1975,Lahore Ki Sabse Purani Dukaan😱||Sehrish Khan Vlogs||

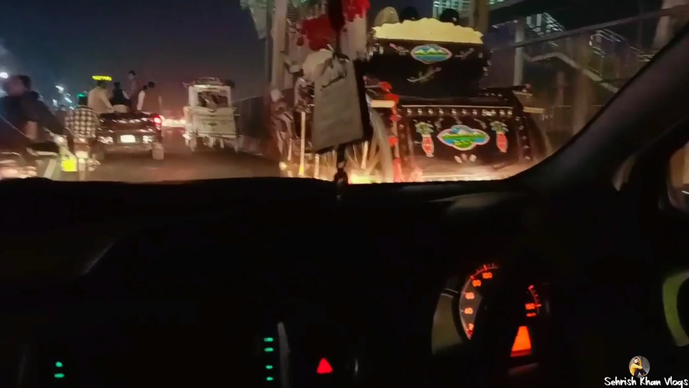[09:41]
ये देखे इधर किसी की शादी है और ये बारात जा रही है, बोल हो ये बारात जा रही है बग्गी चलती है।
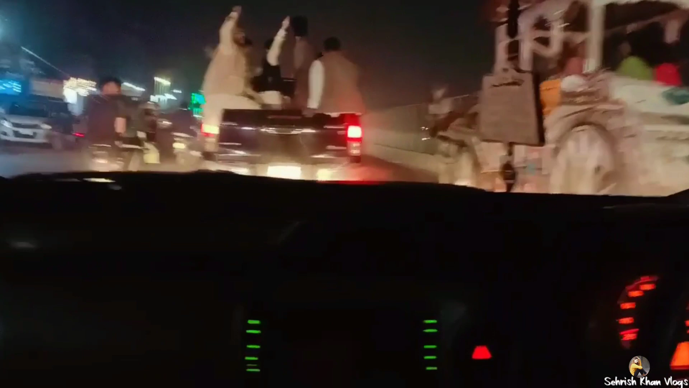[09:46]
ये देखे ये बग्गी वापसी का सफर हो रहा है गुजरावाले का।